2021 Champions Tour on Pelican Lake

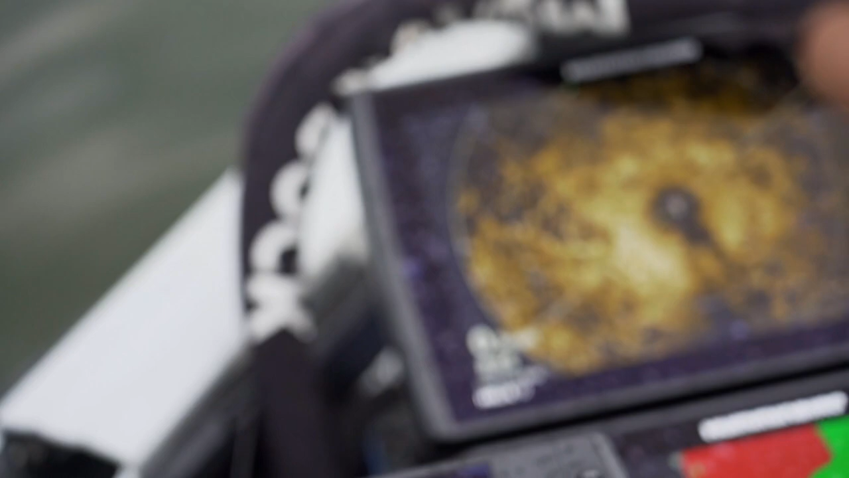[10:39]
it's a rock pile right there so
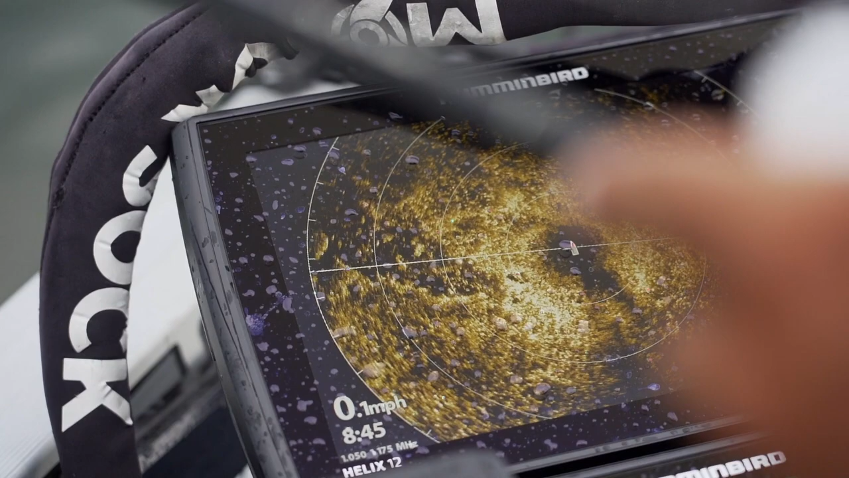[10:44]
On screen: speed 0.1 mph
obviously I find them and I use my 360 to know
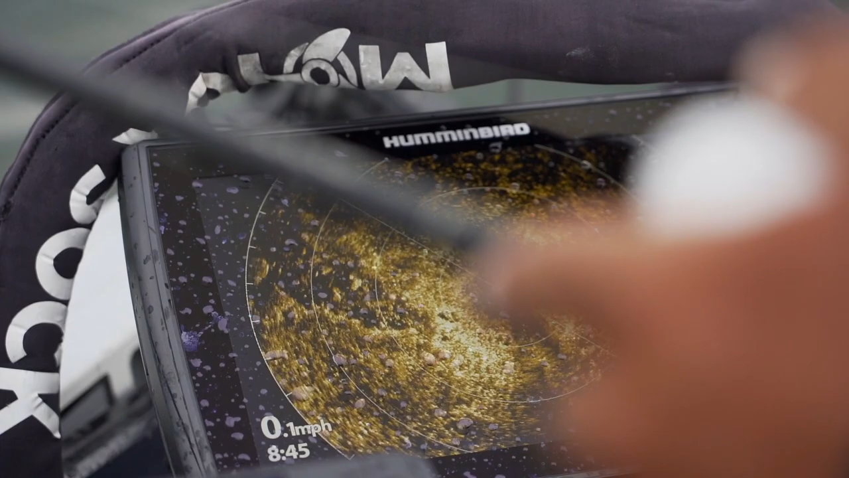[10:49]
exactly where I have to cast I